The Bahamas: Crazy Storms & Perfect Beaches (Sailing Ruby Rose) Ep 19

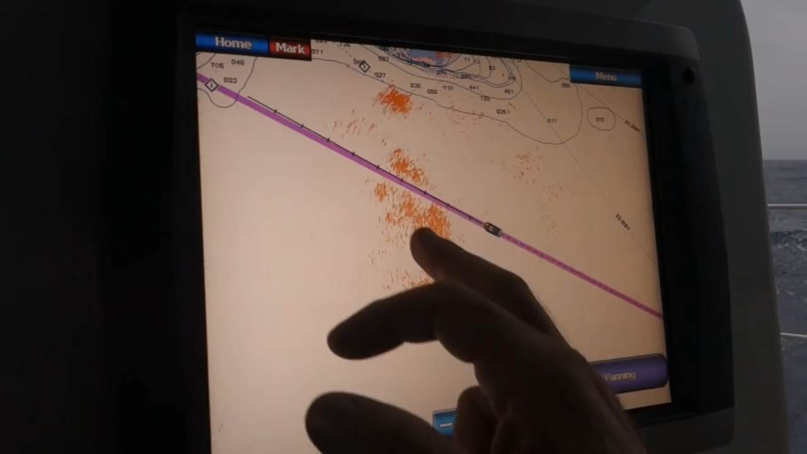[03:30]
So this is a thunderstorm. The orange?
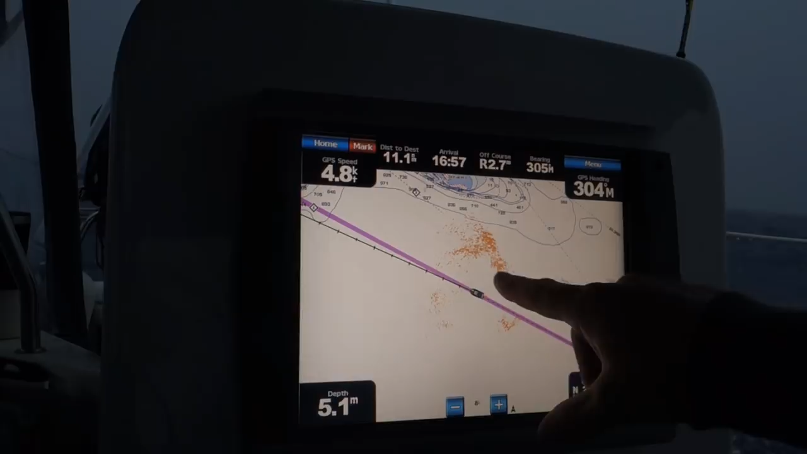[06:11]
Yeah. So we're still sailing through it, but the heaviest rain,
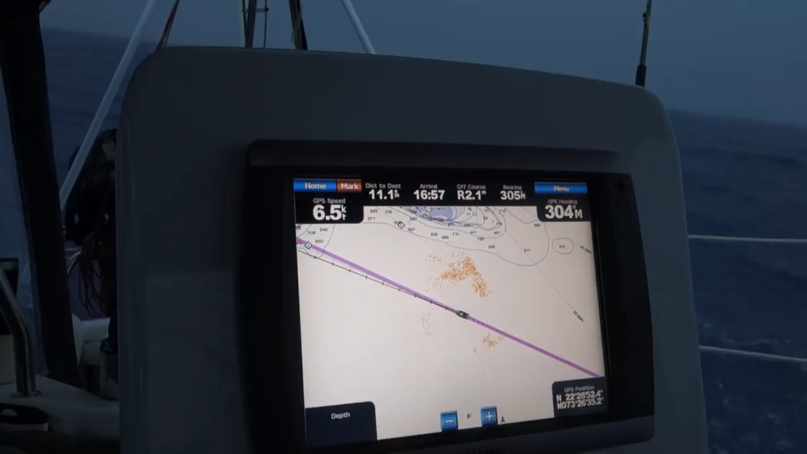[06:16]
the biggest and the most electrical clouds are there. But it, you know, obviously it depends on